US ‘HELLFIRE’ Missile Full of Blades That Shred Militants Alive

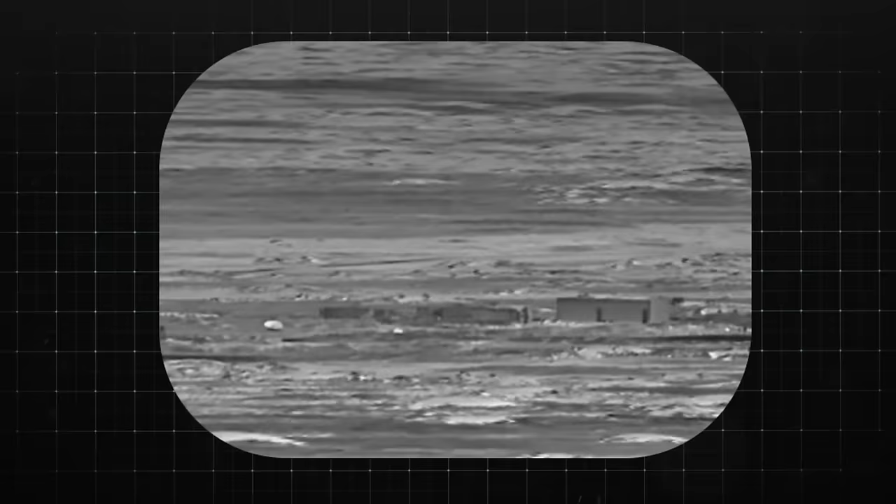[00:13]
the most lethal weapons are champions of precision
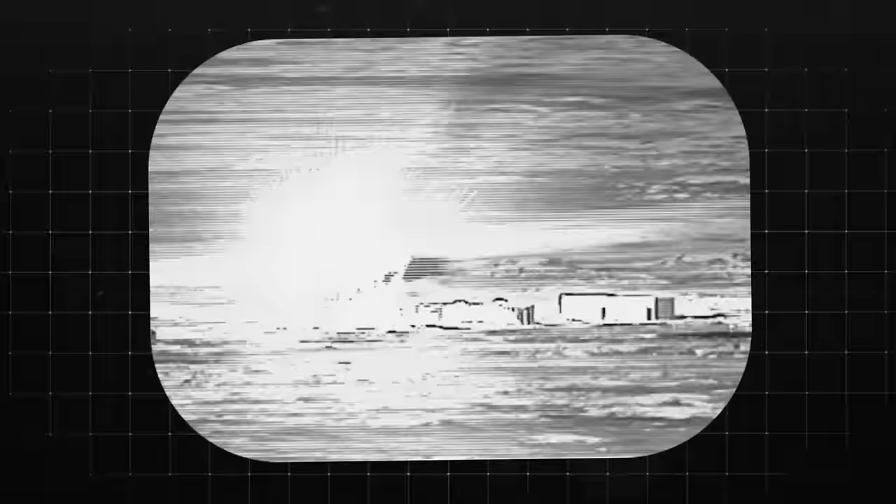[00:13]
speed
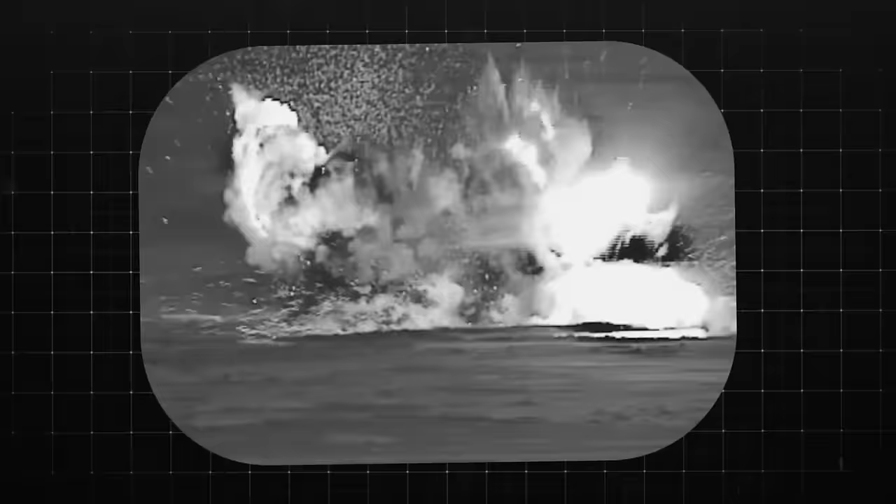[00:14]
and fierce explosions this has been the concept of the world's deadliest missiles
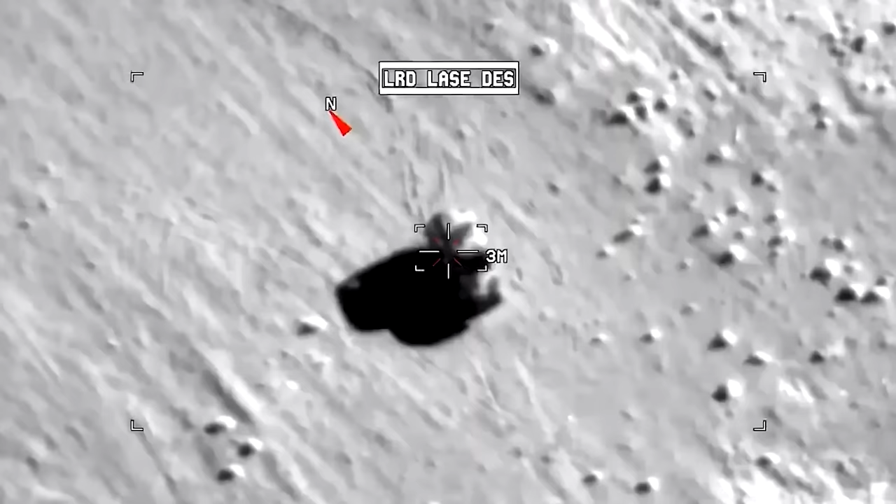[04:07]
a big hole and kills its target instantly
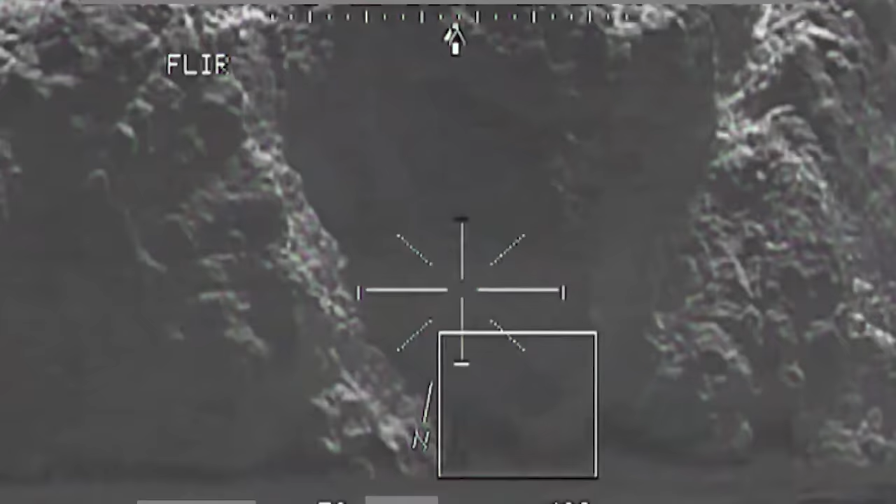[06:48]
designator emits invisible coated laser pulses known as pulsy repetition
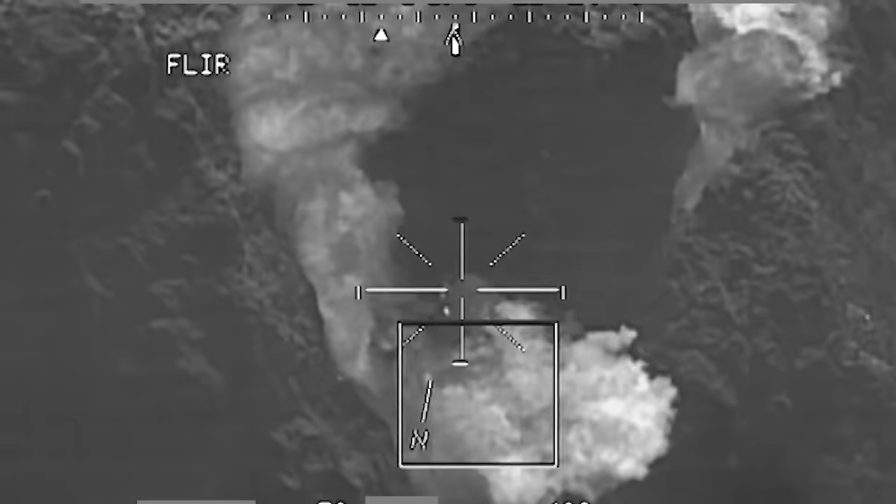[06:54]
frequency and this is what gets fired